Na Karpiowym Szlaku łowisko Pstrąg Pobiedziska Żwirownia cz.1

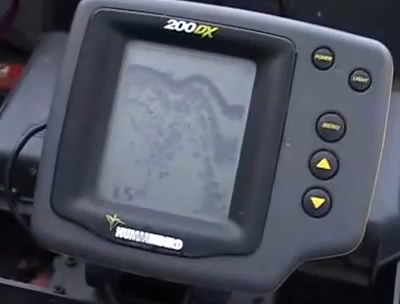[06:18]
Proponowałbym miejsca dość daleko, oddalone od brzegu jakieś 90 do 120 metrów.
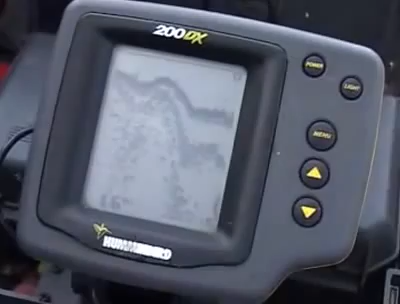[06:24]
Są to miejsca przy tych oto widocznych tutaj krzakach. Głębokość waha się przy nich od 0,9 do 1,5 metra mniej więcej. No faktycznie jesteśmy na...
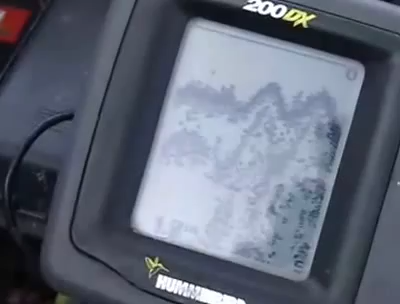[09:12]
jest tego trochę, nie ma tego przesadnie dużo, natomiast nie ma raczycznic.
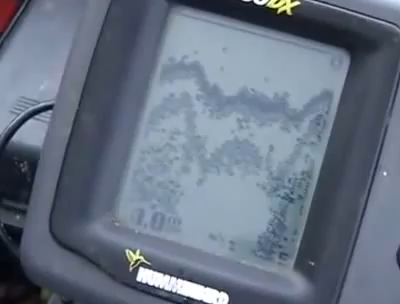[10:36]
1,5 metra. Tak, 1,5 metra. Idealnie. I zobacz, i to jest mniej więcej 1,5-2 metry od trzcin.